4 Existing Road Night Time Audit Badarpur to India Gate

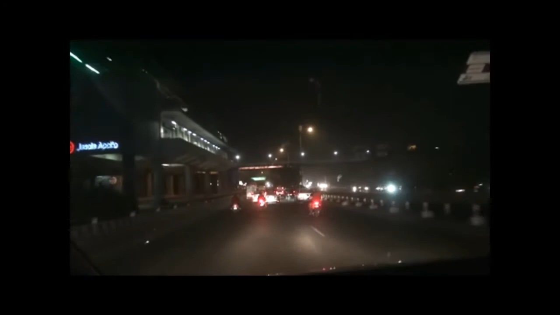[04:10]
So we are passing through the Jesallo Apollo Apollo metro station on the left side. Now we will be approaching the Apollo Hospital intersection. So here you can see there is a road is coming and merging from the Noida direction. Dim dip, you can see that dim dip, it gives you a good
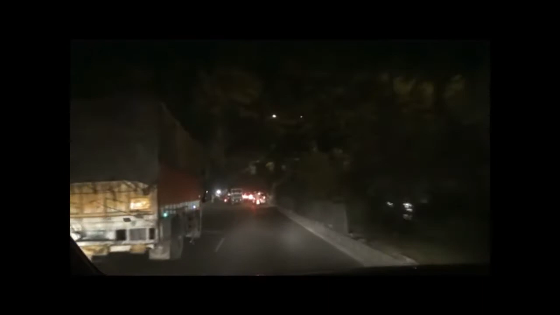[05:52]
Now we are passing through Harikesh Nagar pedestrian crossing. Here the pedestrian signal comes for 25 seconds for the pedestrians to cross at every 93 seconds,
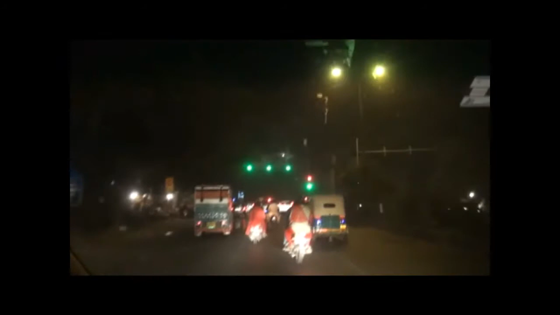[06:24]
which is quite reasonable, because almost 1.5 minutes somebody has to wait for crossing the signal, crossing the road, which is a 6-lane divided road.
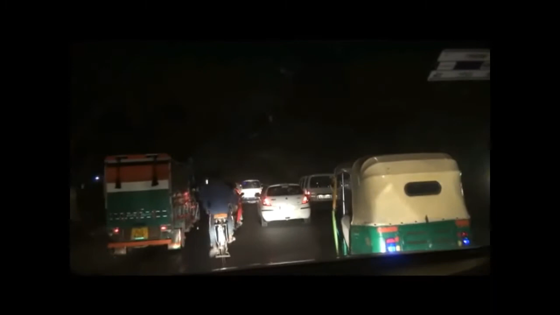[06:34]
So the timing they get is 25 seconds for to cross the road. But that is not having a depressed median, which I already told. Here you can see that lighting is totally missing at this particular location. So in urban area that need to be there, which is unfortunately missing.
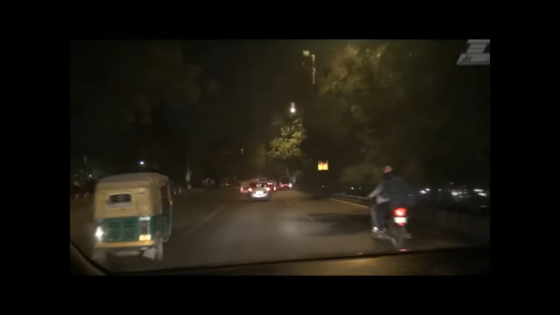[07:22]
So that's why we need to have proper trimming of the trees. We are now crossing through the CRRI signal, which is not working. Again, you can see here there is no street lighting at this location,
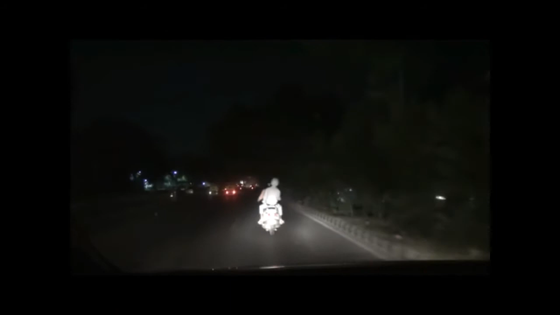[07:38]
passing through a typical urban area.
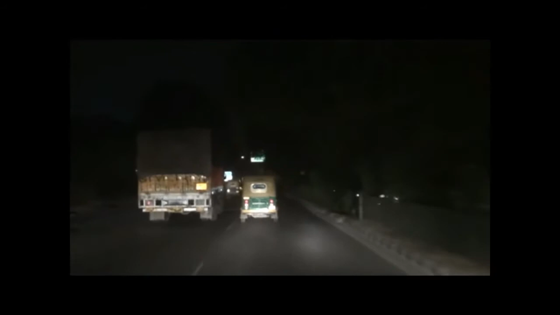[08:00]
Camouflaging by the trees on the overhead gantry signs, just only to 20 meters before you are able to see the sign. But any this kind of overhead gantry you are expected to see at least 200 meters before.
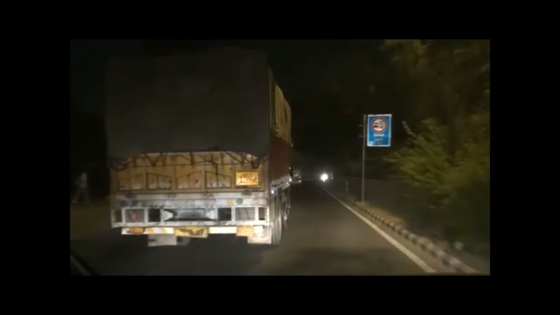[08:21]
So now we are passing below the Modi Mill flyover.
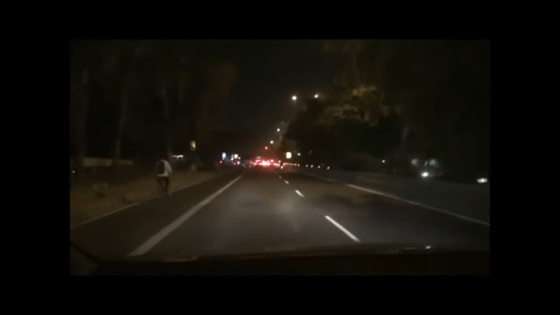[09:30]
So the it is around only less than 2 meters. Now we have come to the Okla mode signal, which is that Okla mode signal on the right side. If you go, it goes to Escorts and Fortis Hospital,
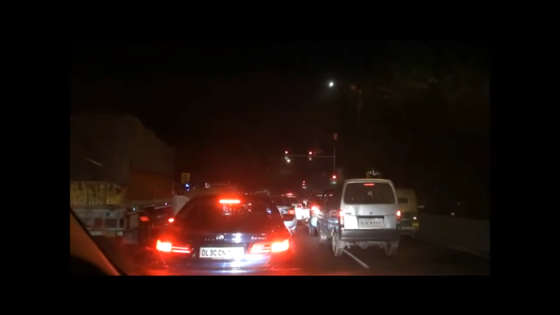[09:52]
Escorts Fortis and Holy Family Hospital. and Okla village. It's a T junction basically. The signal is a T junction, having the one road approaching from the side road, which is can be as a fourth approach.